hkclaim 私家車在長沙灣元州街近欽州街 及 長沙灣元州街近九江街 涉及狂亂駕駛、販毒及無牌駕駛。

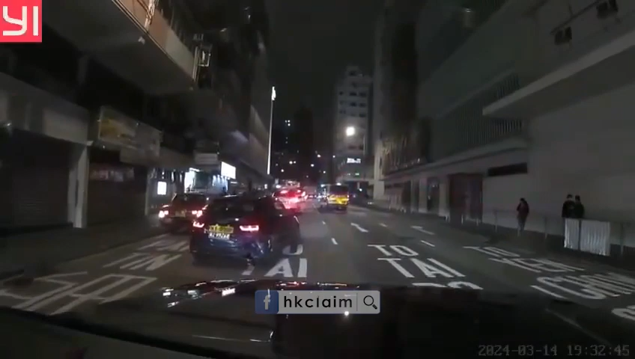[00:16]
係啊，仲佢黐住喺側邊喎，唔撞埋我度啊，大佬，好在。 唉、哎，真係要真係。 感謝天主啊！哎呀，撞到個人添啊！哎呀，真係～